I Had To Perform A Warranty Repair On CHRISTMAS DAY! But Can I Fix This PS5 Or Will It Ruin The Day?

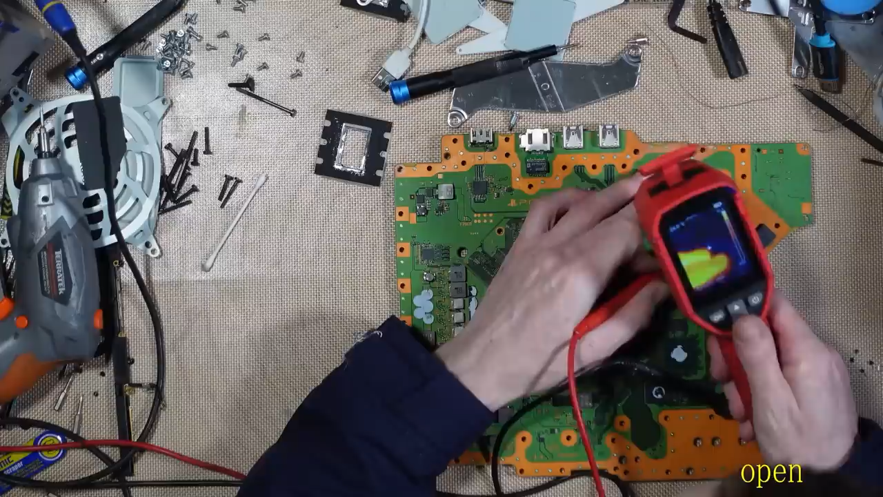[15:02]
and my safe bridge is getting hot. Damn it. Safe bridge looks like it's failed. 45 degrees Celsius on the safe bridge.